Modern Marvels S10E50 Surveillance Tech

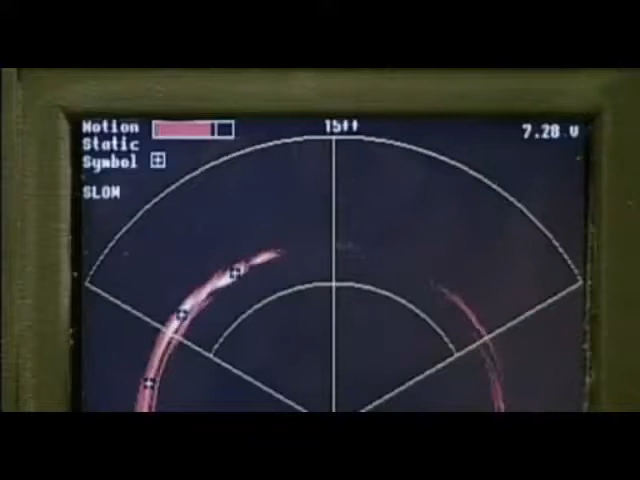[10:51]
It's an effective surveillance tool in that
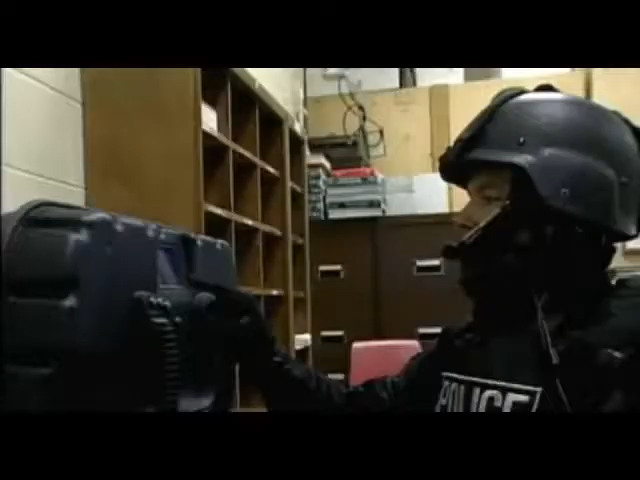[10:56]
it gives you real-time information intelligence where you're there on the scene that you can respond to and apply to immediately,
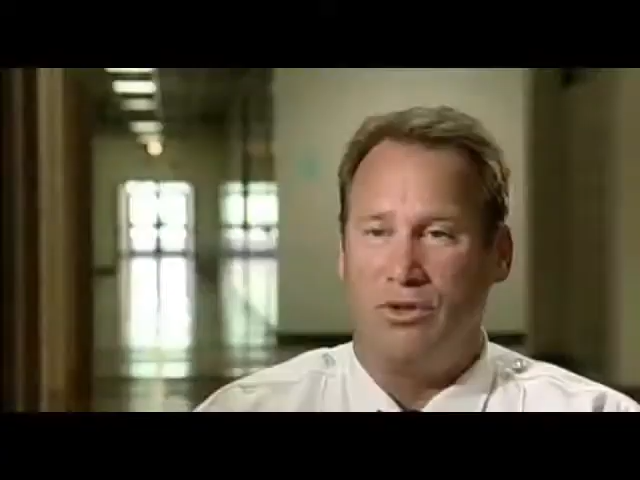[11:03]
which is critical in a high-risk situation such as a hostage situation or a barricaded type situation.
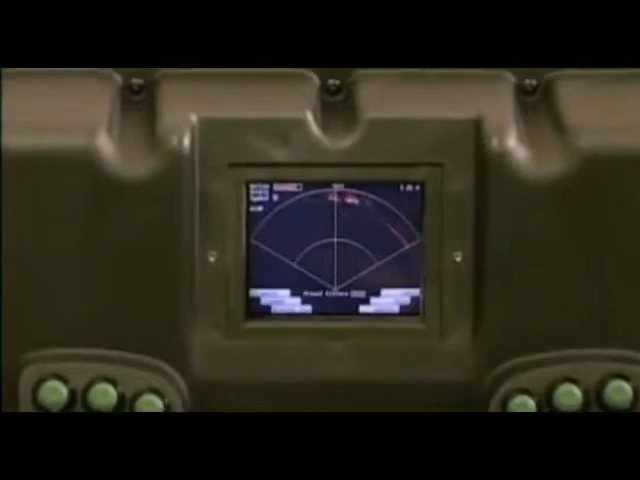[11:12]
The lightweight device works by sending millions of ultra-wideband pulses per second, creating a signal that can penetrate most common building materials.
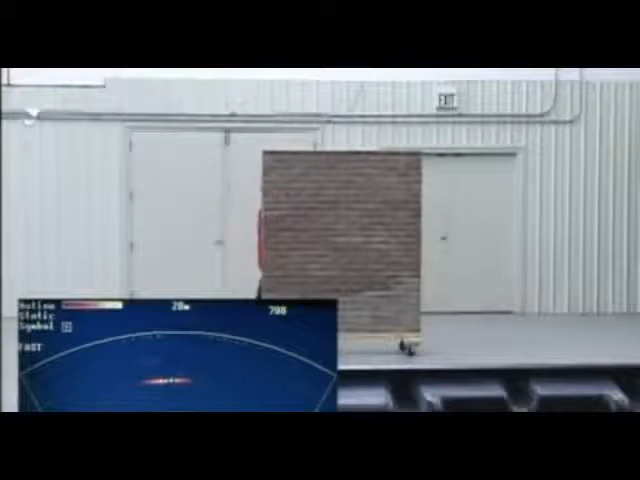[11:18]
The moving target shows on the display as an orange glob that moves as the target moves.
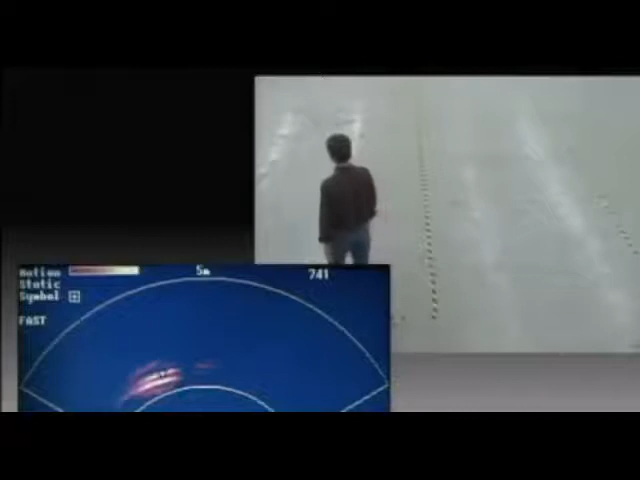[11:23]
The glob may change intensity, size, and shape, but it accurately shows the target's position.
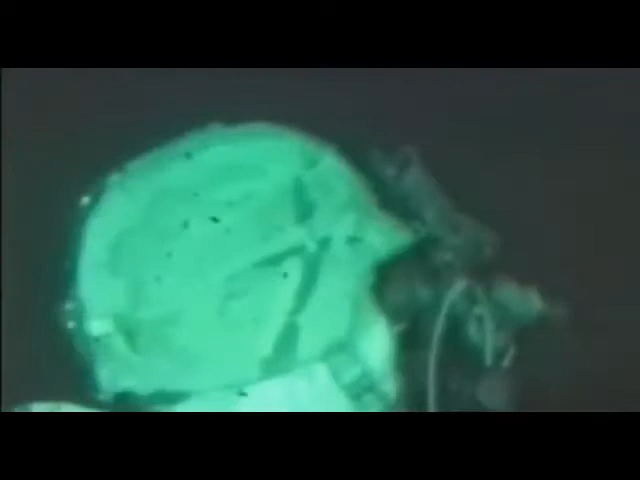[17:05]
Night vision is a surveillance innovation that was first used in the military and is now available to both professionals and consumers.
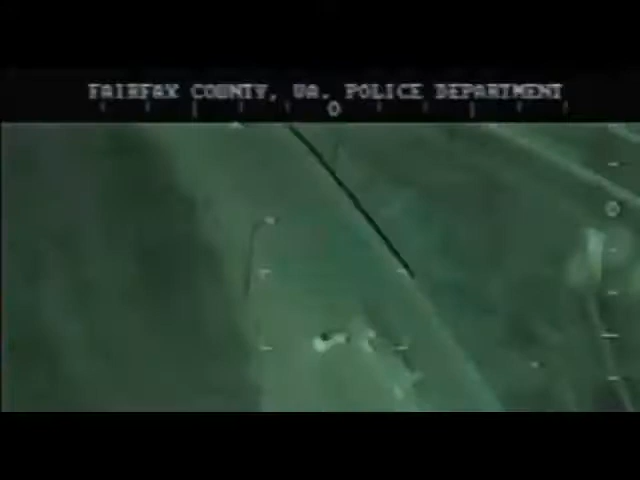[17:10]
Night vision takes the scantest information that you see in the dark.
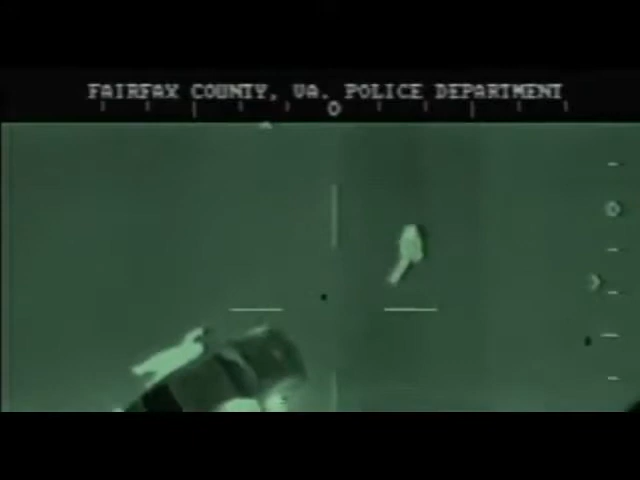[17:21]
The technology enhances the electrons that are actually an element of the picture.
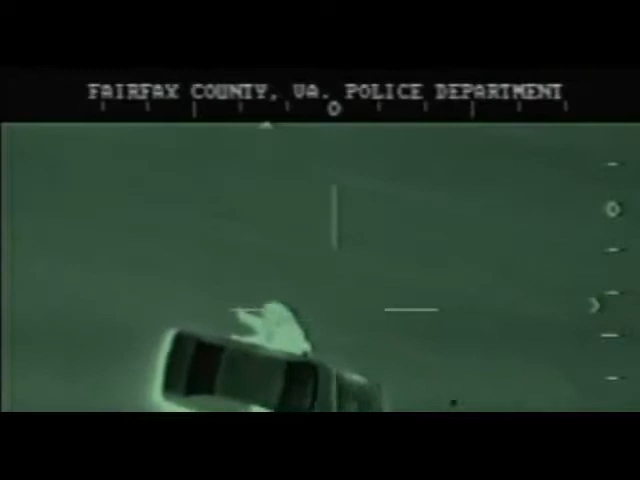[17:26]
It's a tremendous boon, the ability to take surveillance video in the dead of night and not have someone know that you're conducting surveillance on them.